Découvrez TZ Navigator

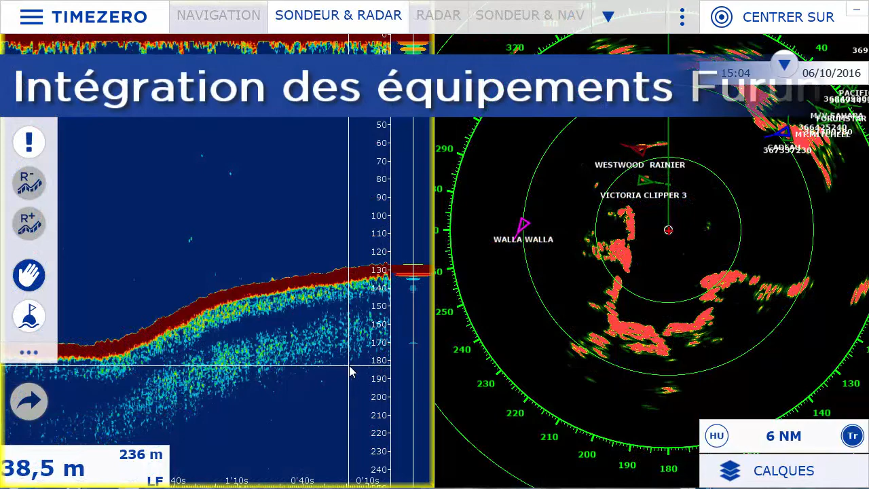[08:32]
On screen: depth 38.5 m
Notre partenariat technique et financier avec la société Furuno, le leader mondial de l'électronique marine,
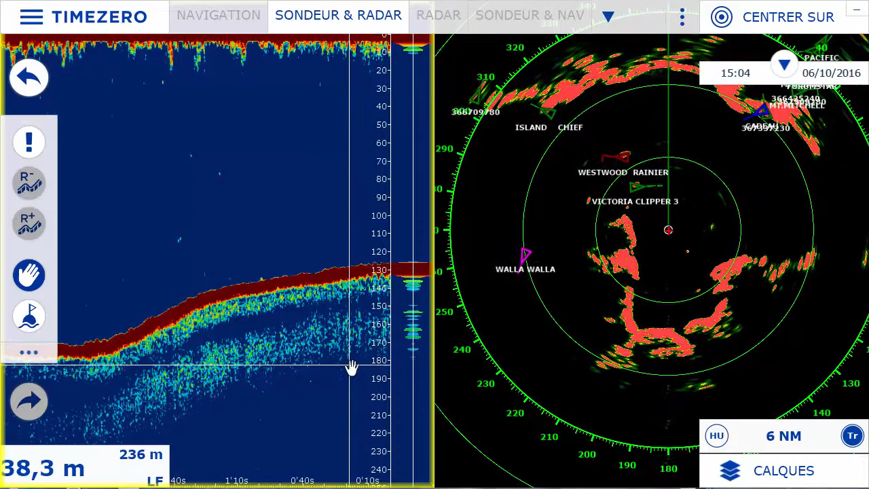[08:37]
On screen: depth 38.3 m
nous permet d'offrir une intégration avancée avec les radars et sondeurs Furuno de dernière génération.
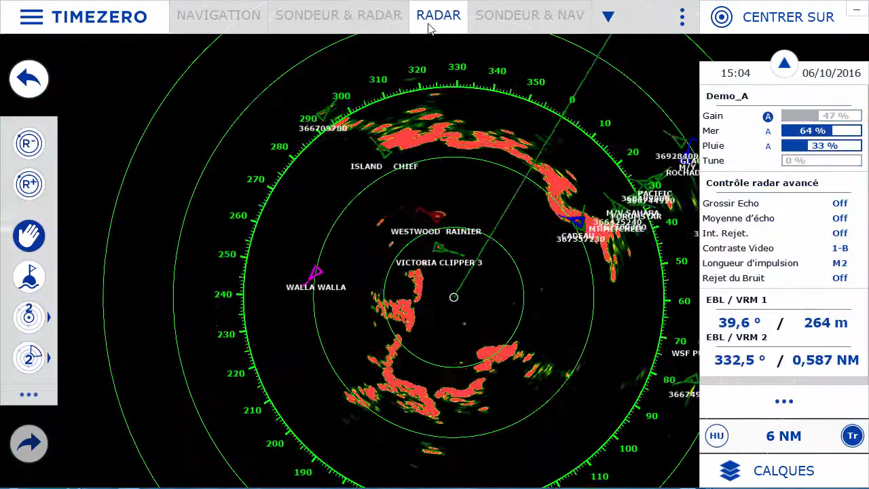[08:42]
Le module Radar permet de débloquer l'espace de travail radar qui vous donnera le contrôle de tous les paramètres du radar tels que le gain, la mer ou la pluie. Vous pouvez également superposer l'image radar sur vos
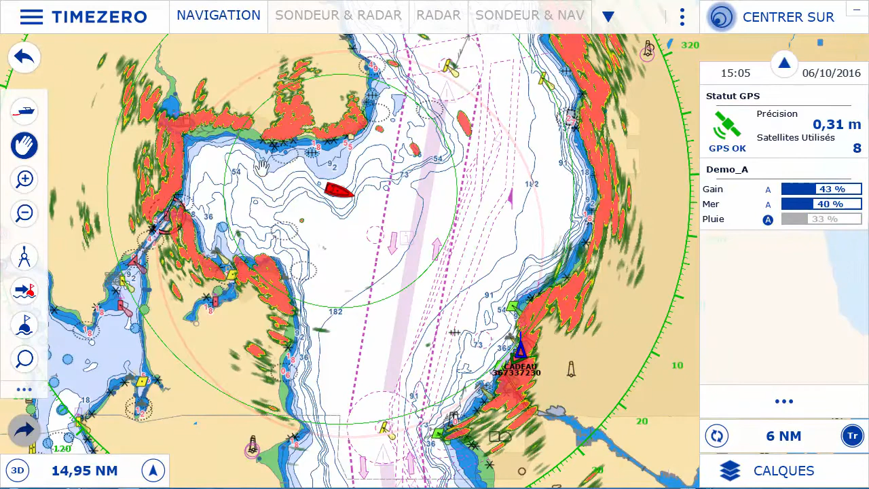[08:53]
cartes afin de rendre la lecture de celui-ci plus simple et plus intuitive. Le module Sondeur permet de débloquer l'espace de travail sondeur qui permet l'affichage et le contrôle des sondeurs Ethernet Furuno.
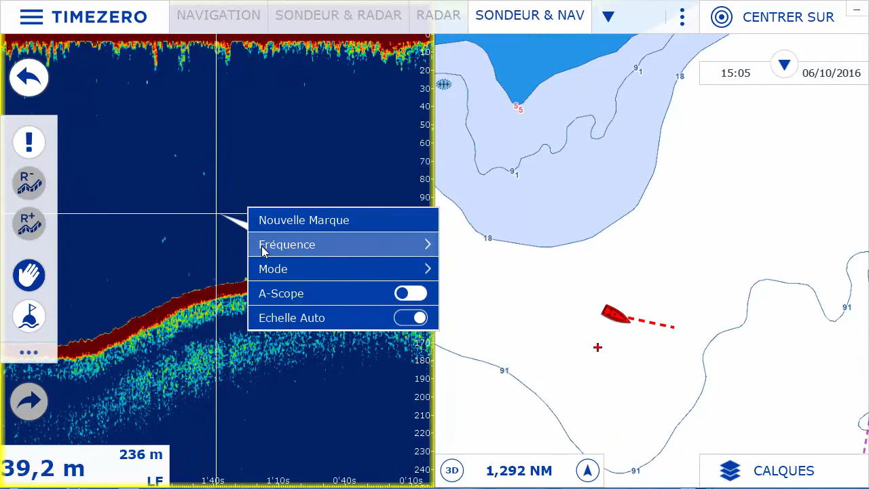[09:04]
On screen: depth 39.2 m
Il est également possible de géoréférencer l'image du sondeur sur la carte et de remonter dans le temps pour revenir sur une information ou zone importante.